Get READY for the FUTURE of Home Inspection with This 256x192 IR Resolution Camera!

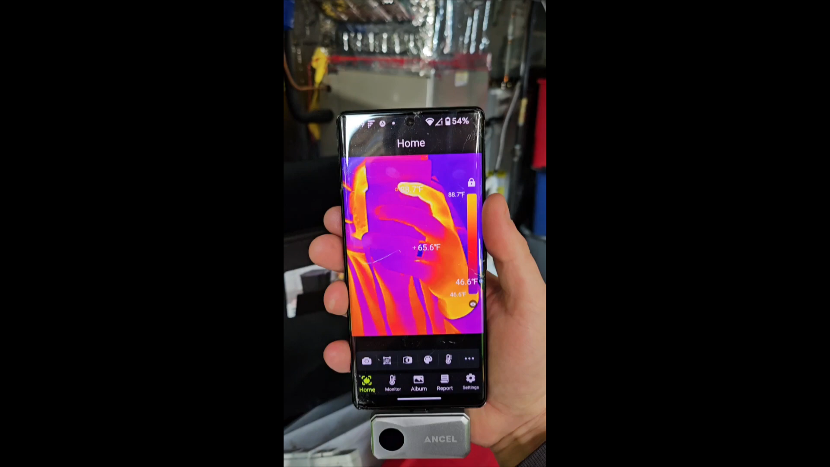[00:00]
On screen: spot 65.6°F, scale top 88.7°F
so this is how it works as you can see it's pinging off and it's picking up temperatures
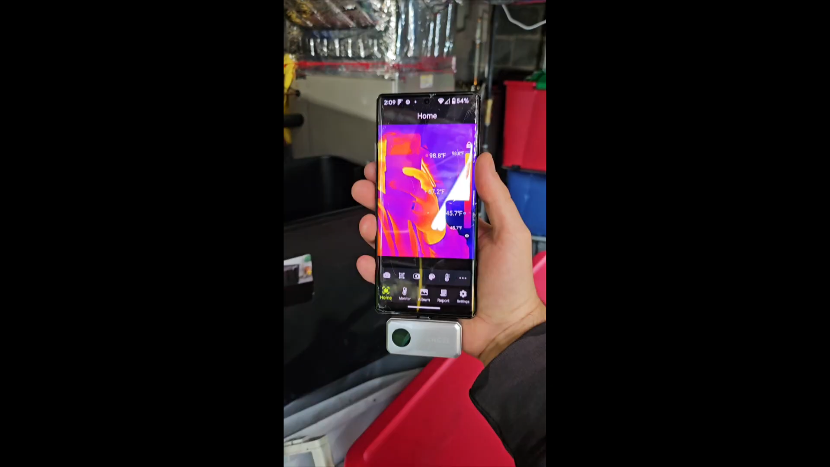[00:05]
so this is our body as we move our phone around and the camera the other way so now it's facing
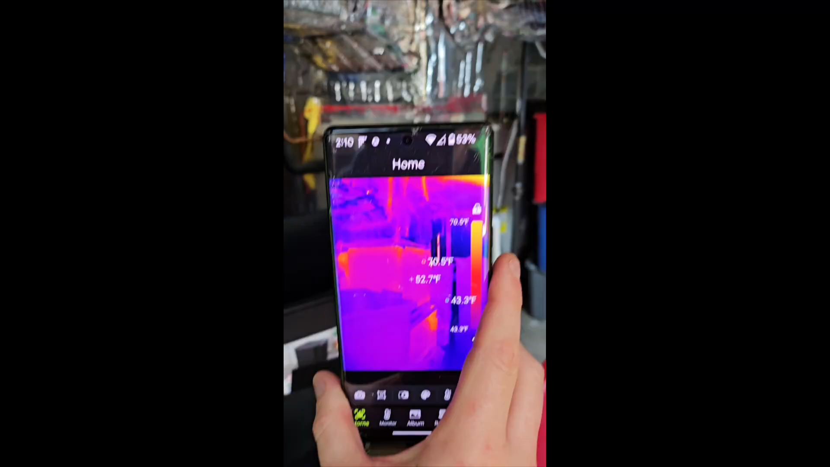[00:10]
that way and here we can see so you can see hot spots in your basement um or anywhere
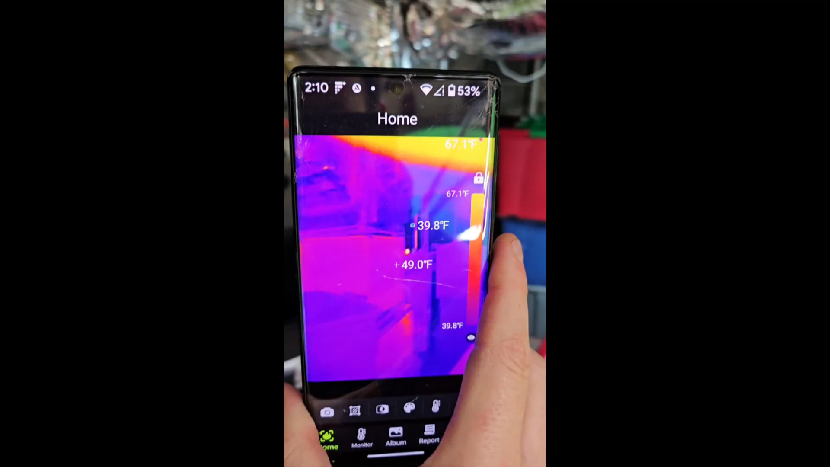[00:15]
On screen: spot 49.0°F, scale top 67.1°F, scale bottom 39.8°F
which is really cool we can go ahead and
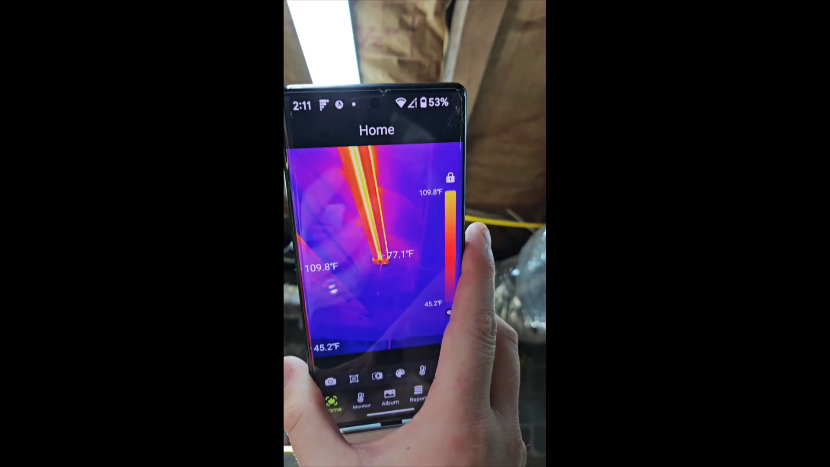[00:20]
On screen: spot 77.1°F, scale top 109.8°F, scale bottom 45.2°F
we can see these lights you can see the heat coming from the lights
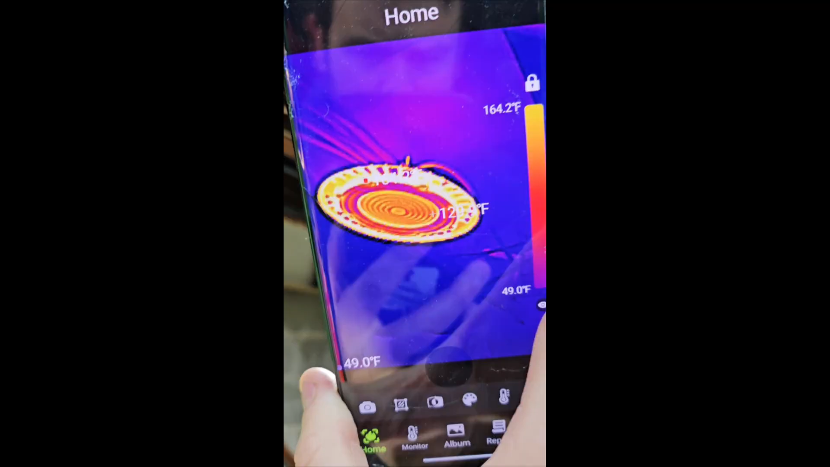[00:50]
On screen: scale top 164.2°F, scale bottom 49.0°F
this light 139 degrees 166 degrees at one point
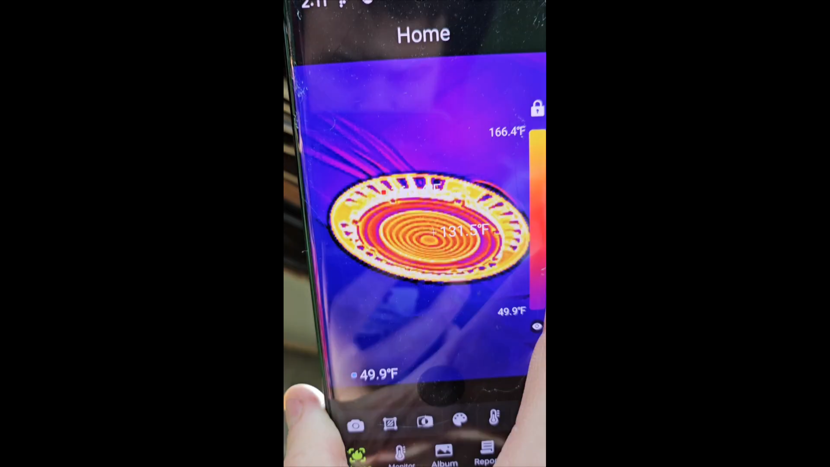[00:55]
On screen: spot 131.5°F, scale top 166.4°F, scale bottom 49.9°F
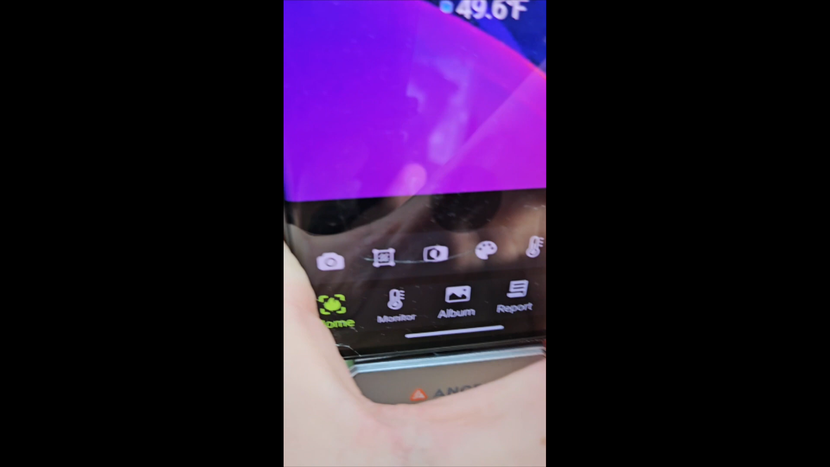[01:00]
so this is really cool now as we go through our house we can see
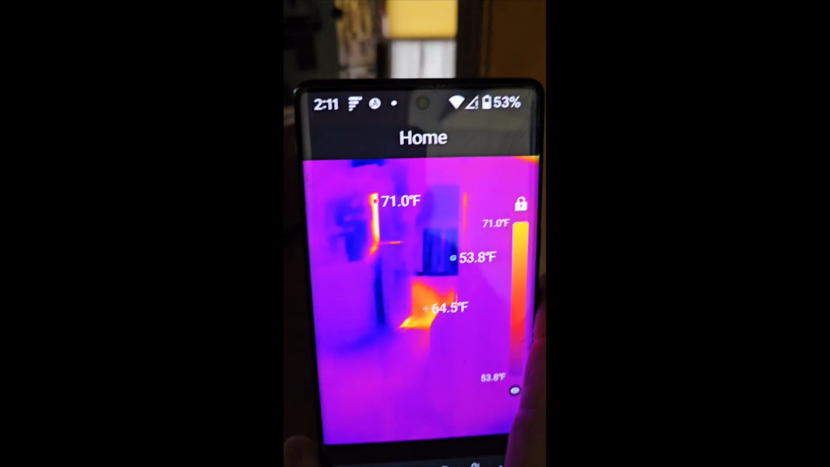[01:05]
On screen: spot 64.5°F, max 71.0°F, scale top 71.0°F, scale bottom 53.8°F
the different temperatures so over there you see how it's warm there well
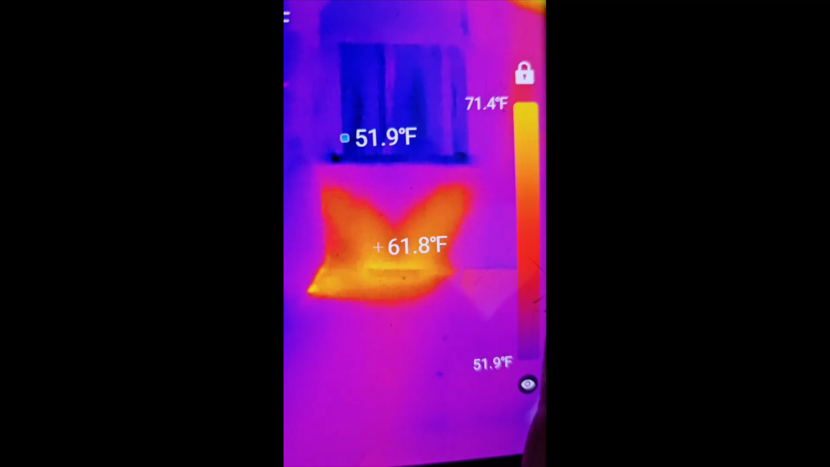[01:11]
On screen: scale top 71.4°F, scale bottom 51.9°F
that's where our duct work is um at so there's a vent right
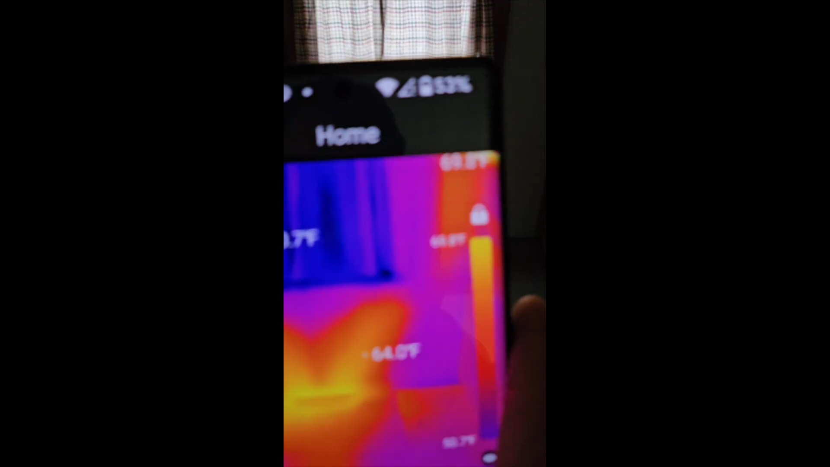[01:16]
there so it's warmer by that vent and we
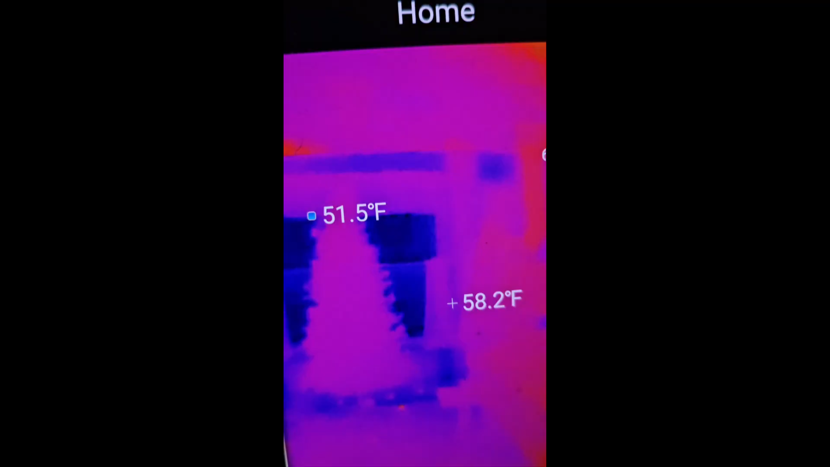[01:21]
could just look through the whole house and you can kind of get an idea of